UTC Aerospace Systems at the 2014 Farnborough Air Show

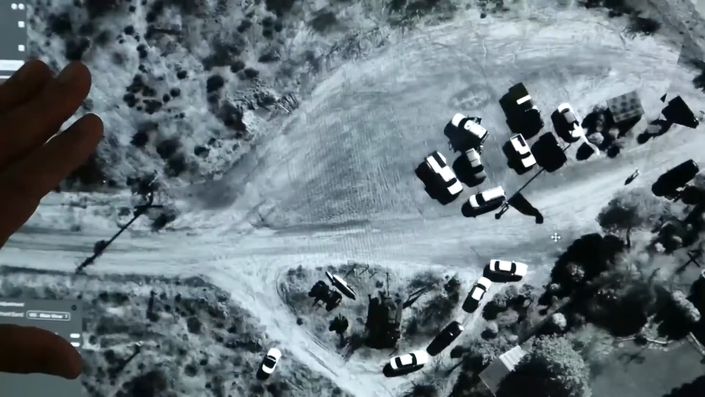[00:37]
This has been collected from 25,000 feet. The system we've got here is the intelligence networking system.